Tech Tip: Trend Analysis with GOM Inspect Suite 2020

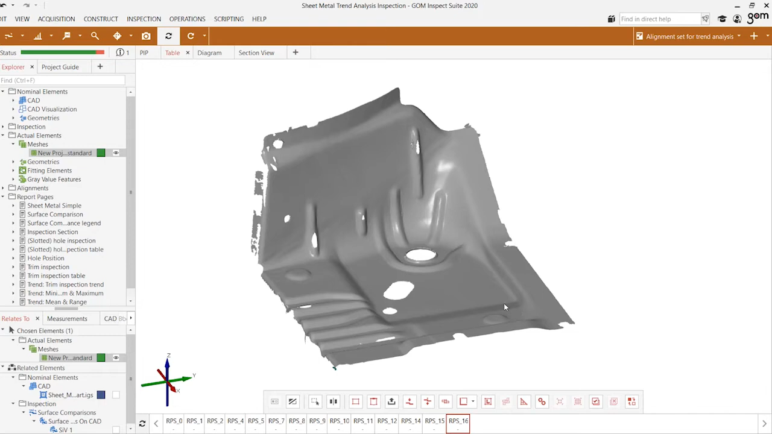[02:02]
individual scan data for each of the different stages. So we have a total of 17 individual parts that have been imported and we're going to analyze across the entire population. So for example we can observe the changes with respect to the quality of the surface comparison plot.